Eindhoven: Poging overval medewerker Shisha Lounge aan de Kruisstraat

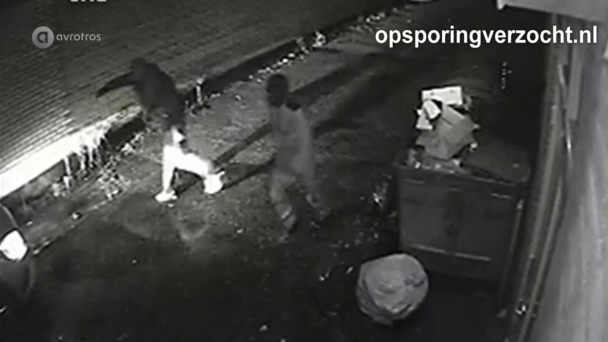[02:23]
Hier zien we de daders nog eens. Gelukkig hebben ze geen slachtoffers gemaakt. Als jij overvalt, heb ik geen respect meer voor jou. Dan ben je mijn aandacht niet eens waard. Dan moet je gewoon opgepakt worden, het liefste levenslang.
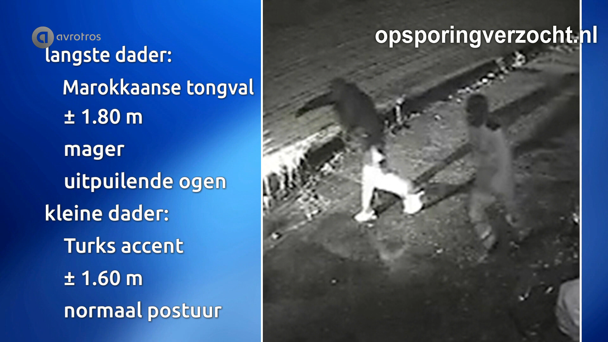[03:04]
En de kleinste van de 2 had een Turks accent. Mm-hmm. Nou, die langste die is zo'n 1,80 meter, vrij mager en getuigen spreken van uitpuilende ogen. De kleinste is zo'n 1,60 meter en heeft eigenlijk een normaal postuur. En we hopen dat er kijkers zijn die dus 1 of beide daders herkennen naar aanleiding van de beelden.